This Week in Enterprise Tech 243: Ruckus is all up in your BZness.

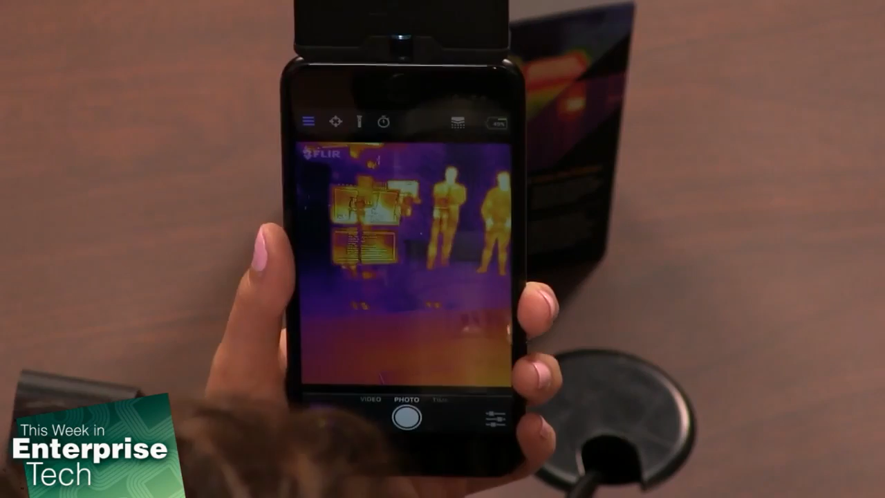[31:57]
All right, now, when you say miniaturize this type of technology, what you mean is this is not a CMOS process. This is not a CCD process.
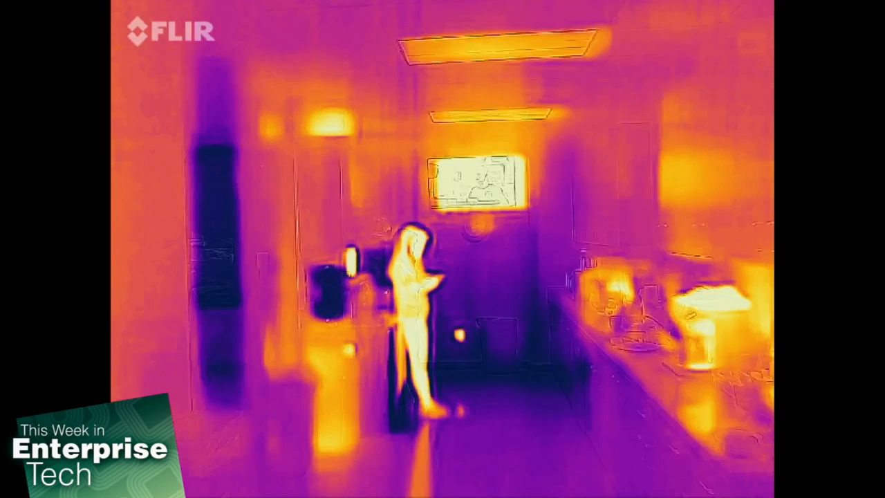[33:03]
But our camera sees longer wavelengths,
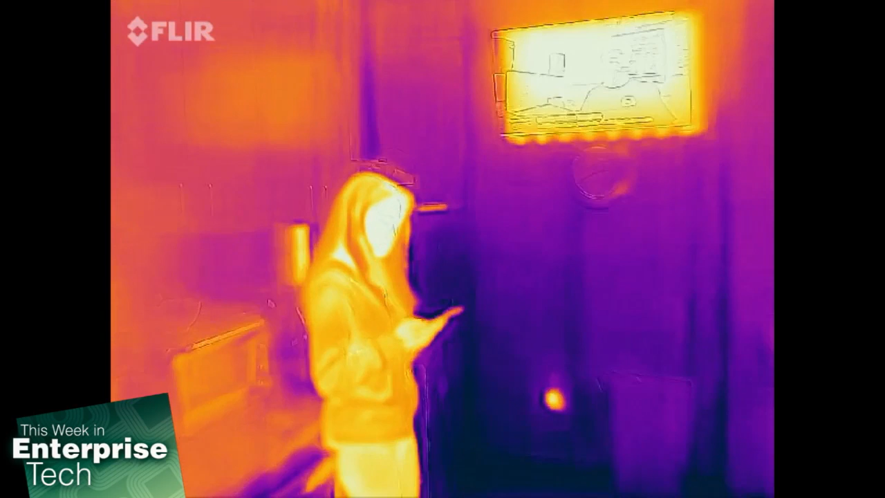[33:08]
7 to 14 micron wavelengths, which are closer to microwaves, and you can't see with a visible camera or with your eye.
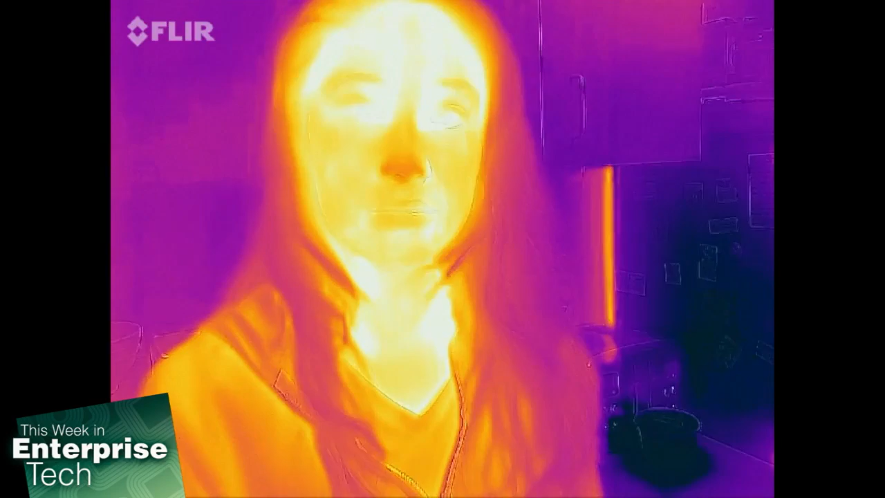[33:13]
And that's the difference between near-IR and emitted-IR. So when I have, say, an IR flashlight, that could be reflected IR.
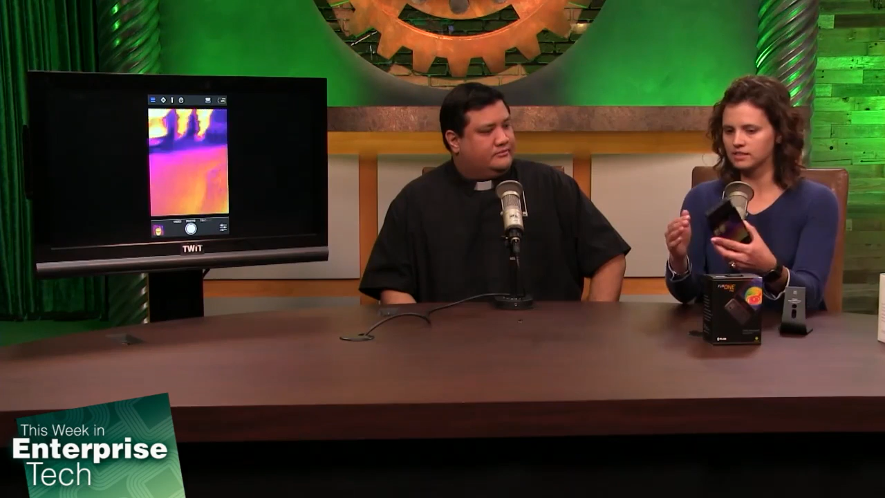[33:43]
And so our new product takes this Lepton sensor and integrates it into this package that attaches to your phone. We have both an Android and an iOS version. And as you can see, one of our features is a different combination of meters that can read that surface temperature.
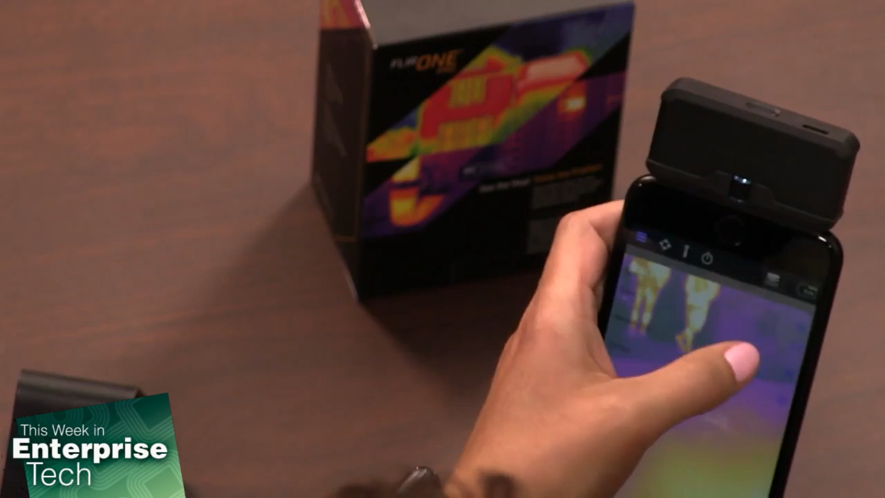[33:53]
So I can read the surface temperature of the table or maybe the monitor here that you see back in the back of the room. It's a little bit warmer. Now, okay, so there's a lot of data coming to us on this. So first of all, I'm getting a temperature readout. And because this is detecting emitted IR and not reflected IR, it's a much better sensor for determining how much heat is coming off an object. Exactly.
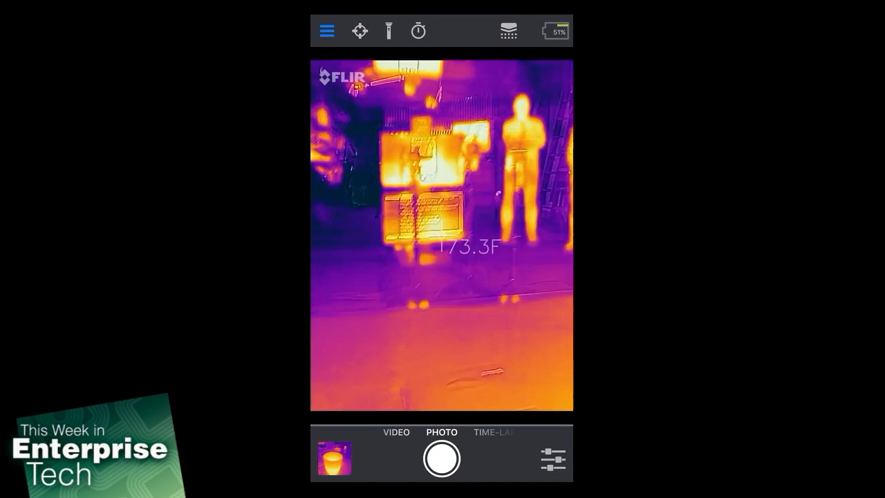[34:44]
I shouldn't be able to see that. It should just be a pure blob of heat because IR is not going to differentiate between a black pixel and a white pixel. What's going on here? That's right. So what we've done is combined two sensors.
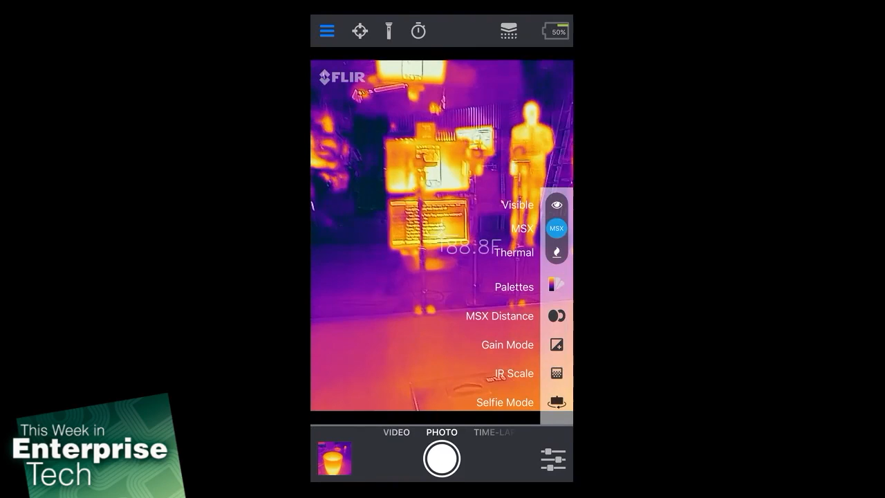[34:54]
And I can turn that off and show you just what the thermal camera is showing. That's what I'm used to seeing. That's right. But what FLIR has patented is the blending of a visible image with a thermal image.
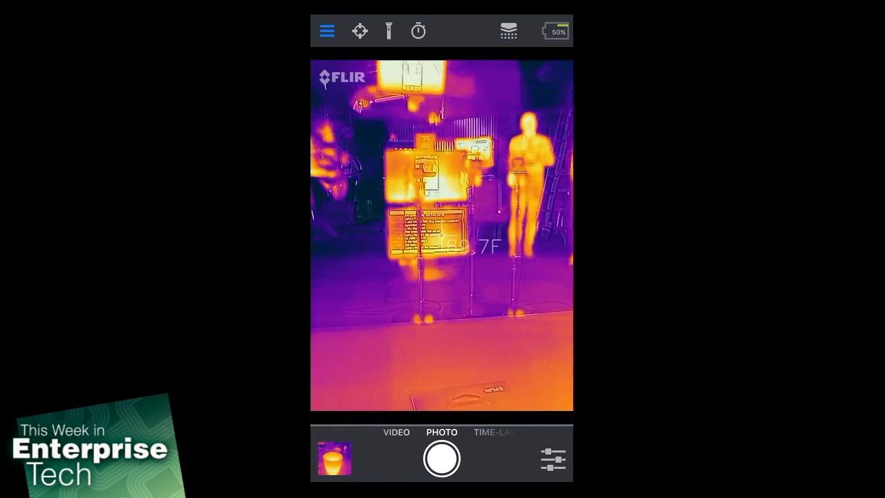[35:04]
And that's really useful when you're looking at something that also has written information like labels or text.
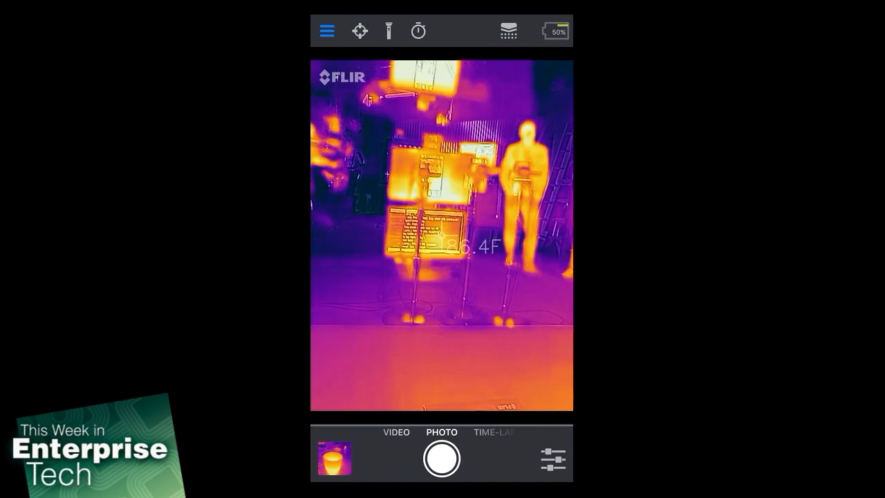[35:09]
And that comes through in our images with MSX. And that's a very interesting process.
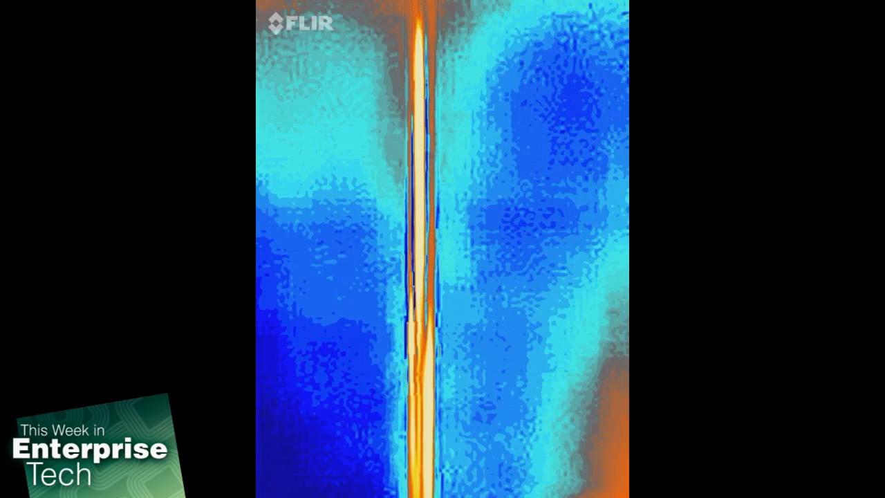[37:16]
It didn't look like an IR blob. It looked like two cool wires and one that was running incredibly hot.
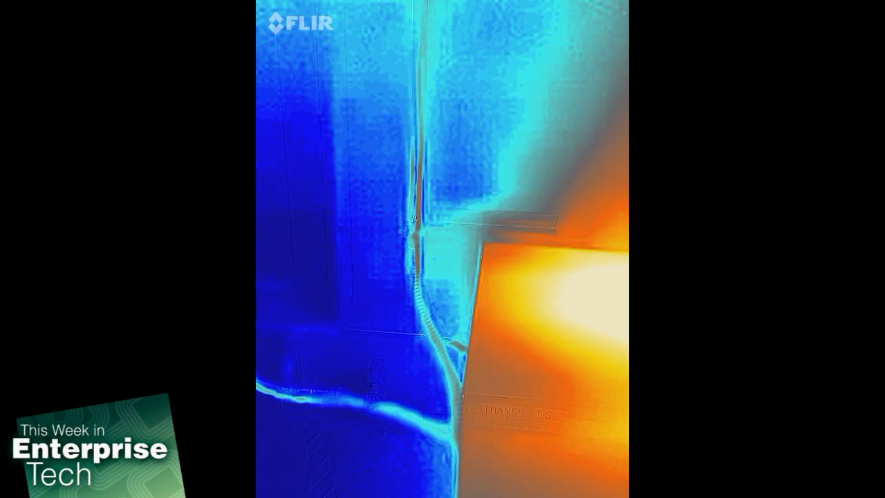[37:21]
Now, that's the sort of utility that I don't think people can think of ahead of time.
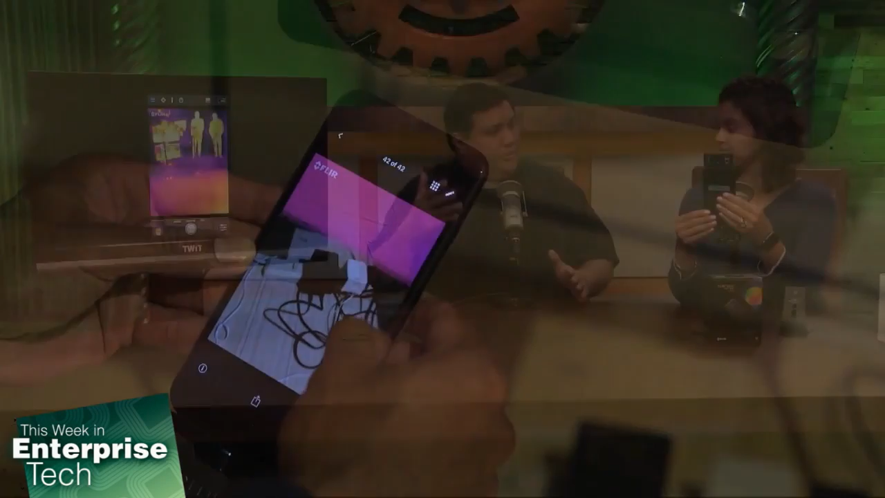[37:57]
I have seen high-end IR units that can go for tens of thousands of dollars. If someone wanted to get one of these modules to attach to their iPhone, to their Android device, how much is it going to set them back?